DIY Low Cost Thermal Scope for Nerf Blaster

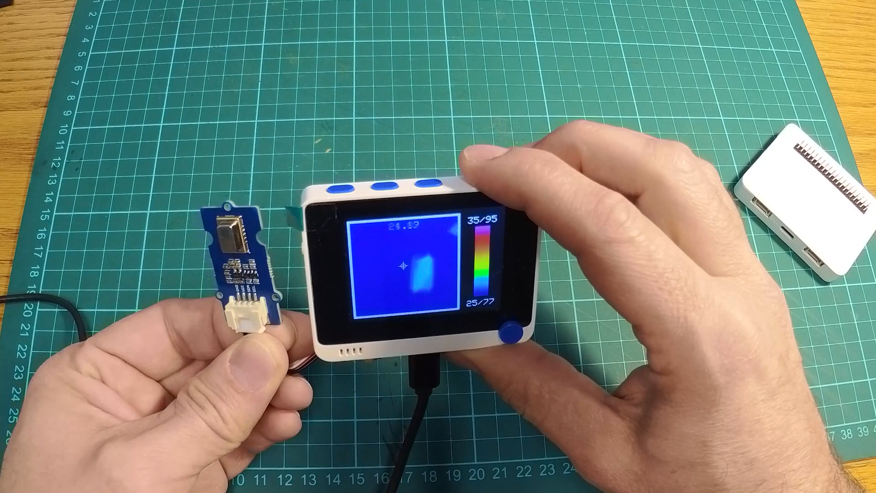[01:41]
Ah, I've got the sensor pointed directly at me but it's not showing the heat map as clearly as I would have liked. So there's either a problem with the sensor, with the code or maybe something wrong with me.
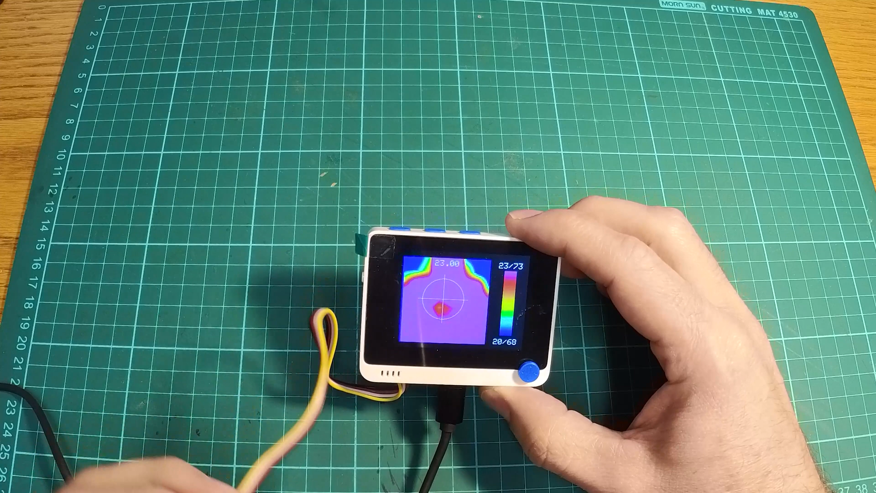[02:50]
With the sensor pointing at me, you can definitely see a much clearer picture now.
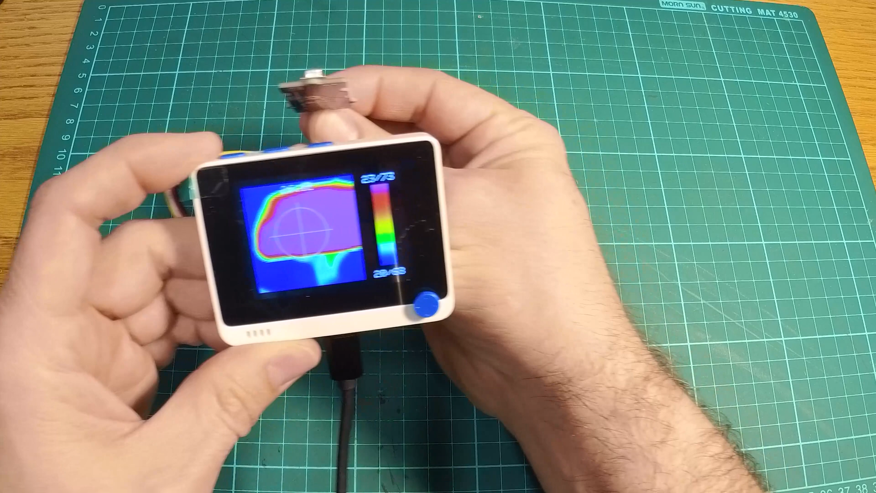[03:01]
And pointing the sensor forward towards the screen, now the left and right works the right way as well.
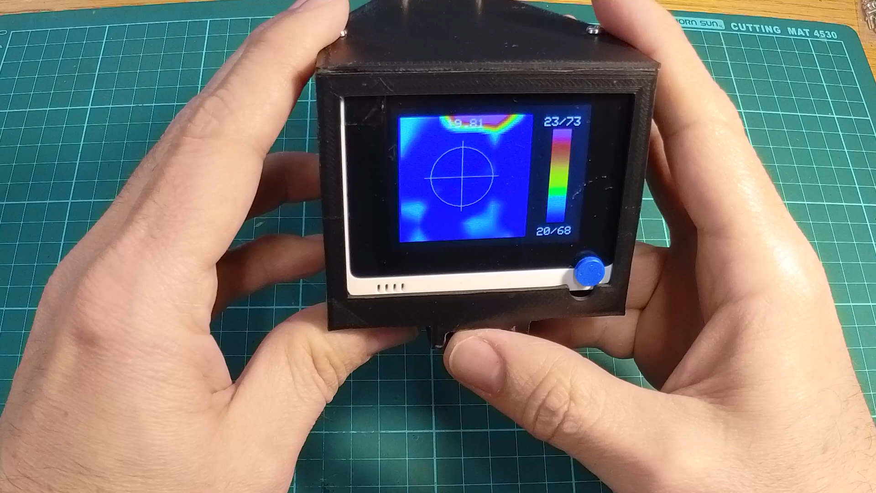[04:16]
Okay, that all seems to work. Let's put it on the Nerf Blaster and see what it looks like.
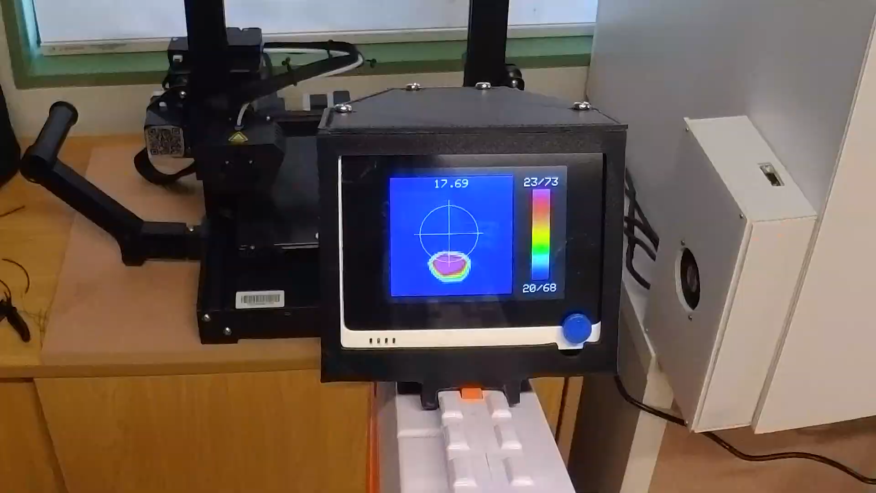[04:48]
Just testing it on my 3D printer.
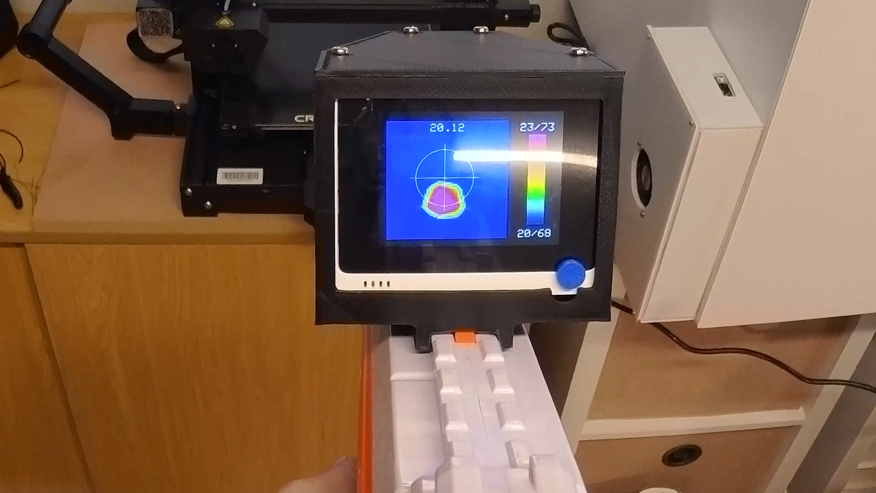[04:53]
I've switched it on, so it's preheating and you can see the thermal camera is picking that up.
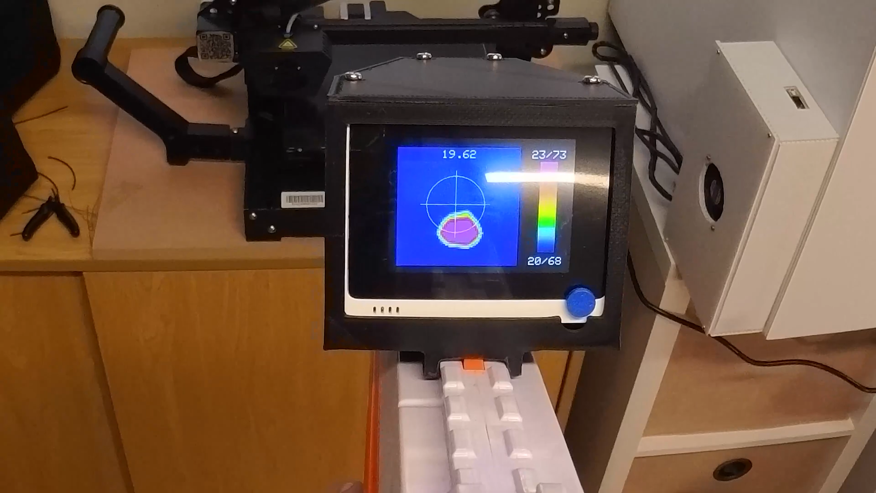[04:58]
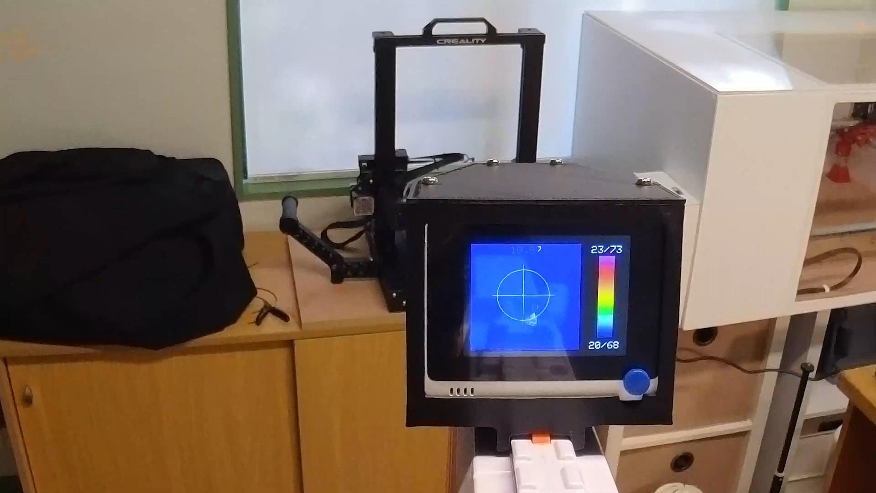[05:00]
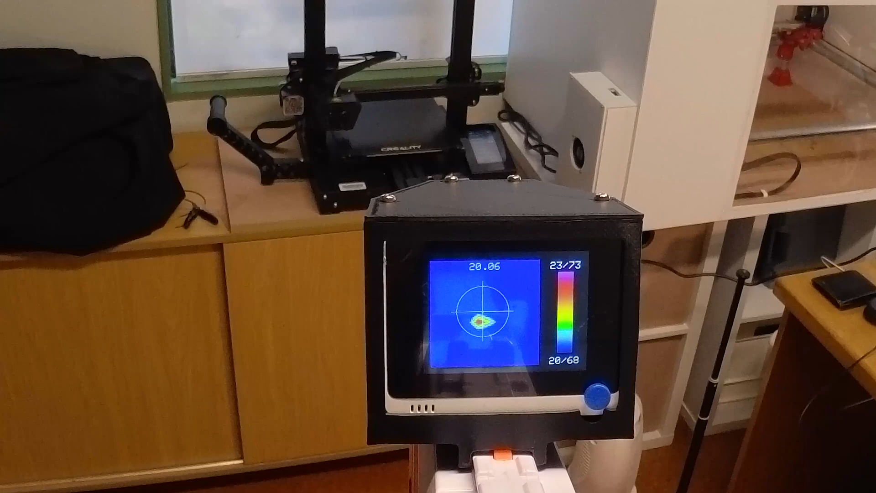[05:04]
Taking a few steps back, it's still picking up the heat. The range isn't excellent, but then again, this is just nav.
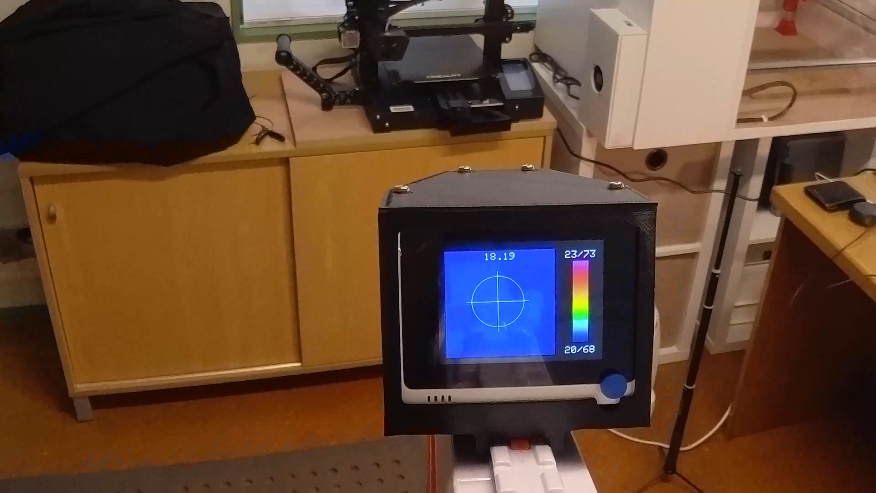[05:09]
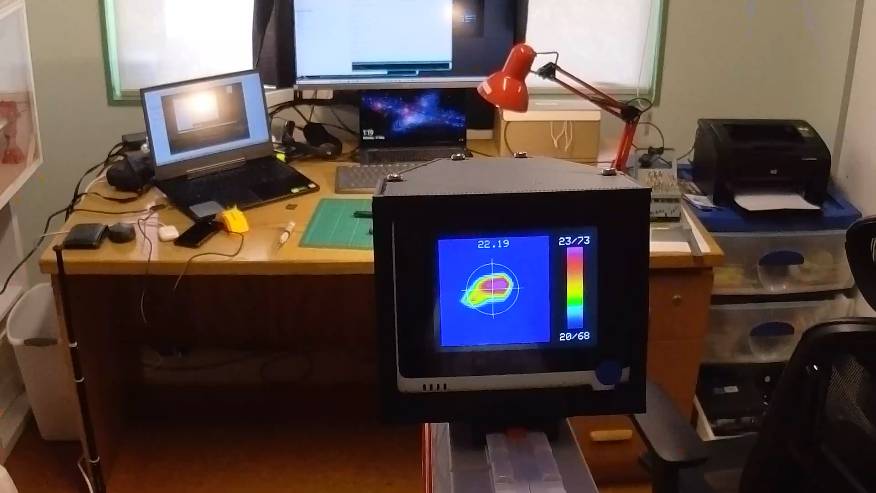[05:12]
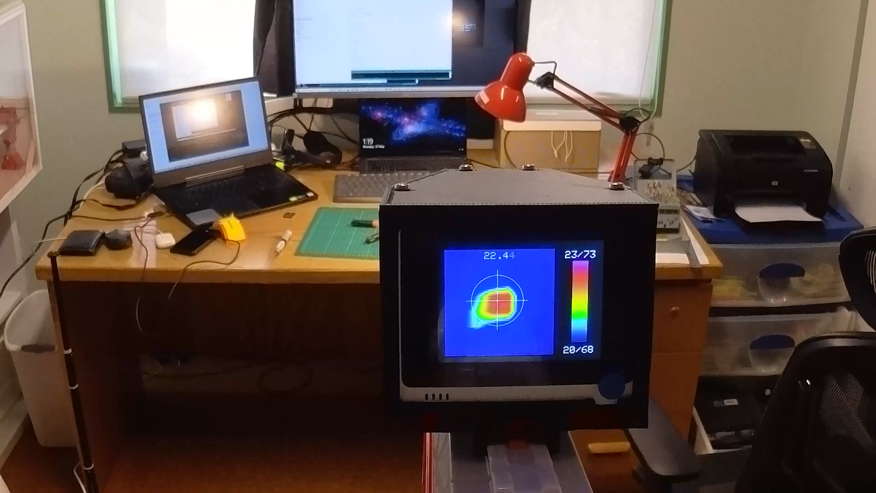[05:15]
Putting it at bigger objects like the laptops and the screen seems to give me much more range even though they're not as hot as the heating bed.